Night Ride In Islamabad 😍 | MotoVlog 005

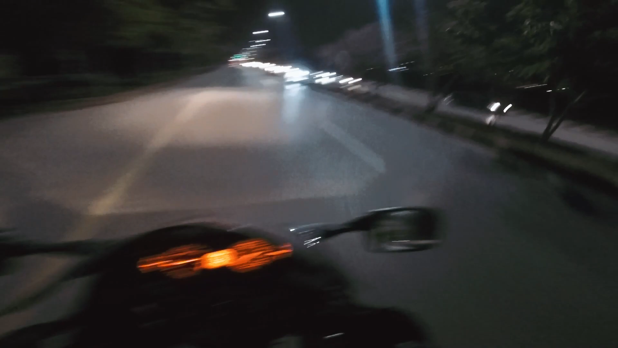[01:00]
उसके पास जाएंगे, बनेली 600 है उनके पास, तो आज हम दो बंदे ही राइड करेंगे रात के टाइम।
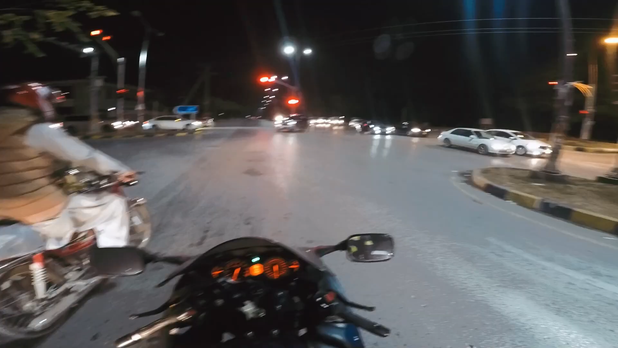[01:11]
पता नहीं रात के टाइम कैसी क्वालिटी आ रही होगी गोप्रो पे, क्योंकि गोप्रो तो बहुत बैड है नाइट की क्वालिटी में, काफ़ी ज़्यादा ग्रेन आता है, तो लेट्स सी क्या होता है।